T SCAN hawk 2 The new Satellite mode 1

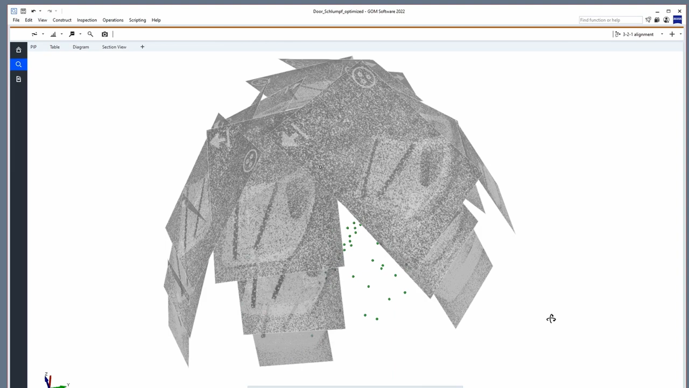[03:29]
This reference point bundle forms a stable backbone structure. It allows you to scan a larger part and keep higher accuracy. So, before I start scanning, I will remove the hyperscale bars.
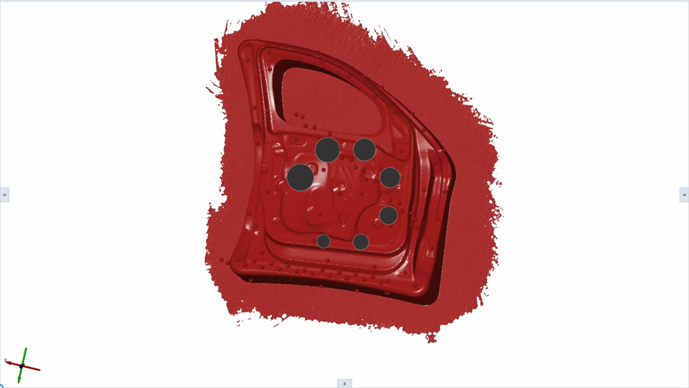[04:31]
The satellite mode comes standard with the T-Scan HAG-2. It supports you with scanning highly accurate pre-referencing of complex and large components.